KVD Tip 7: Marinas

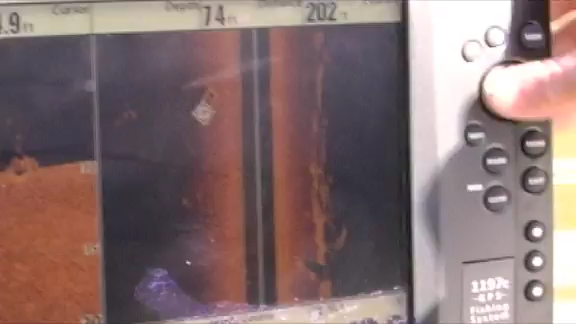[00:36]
off the end of this dock I mean I found something that I could hit with my crankbait
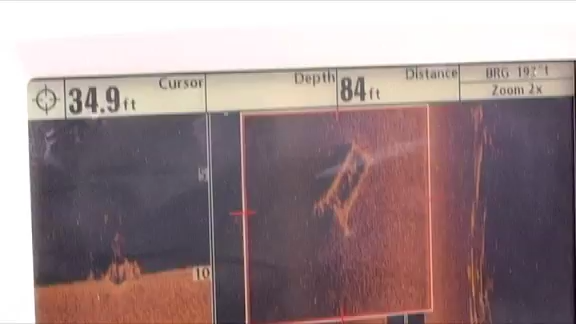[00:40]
On screen: depth 84 ft
it looks like a ladder when you zoom in on it I mean that yes
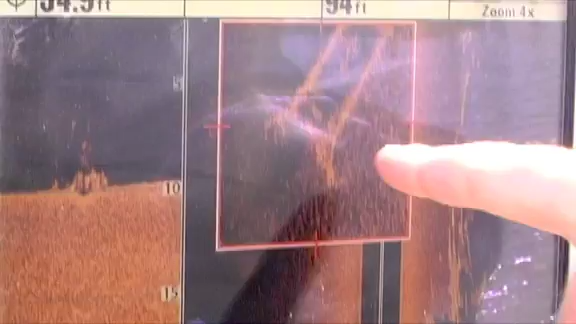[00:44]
I'm pretty sure that that's a ladder laying on the bottom right there
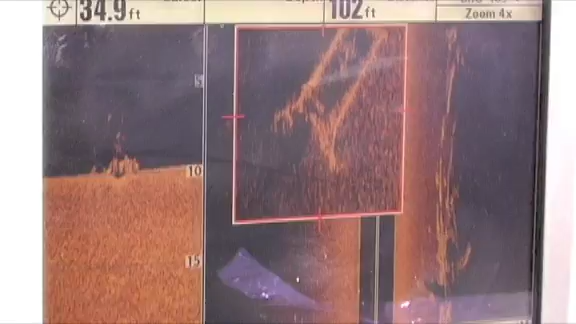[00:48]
off the end of that dock I mean there was something really hard that I
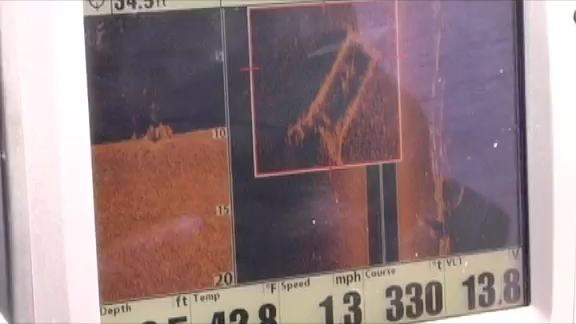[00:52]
On screen: speed 1.3 mph
just happened to be fishing around and see now just one pass
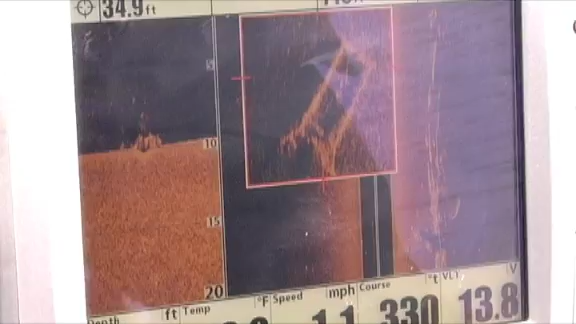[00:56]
through you can see everything that's there I mean that's awesome fish holding structure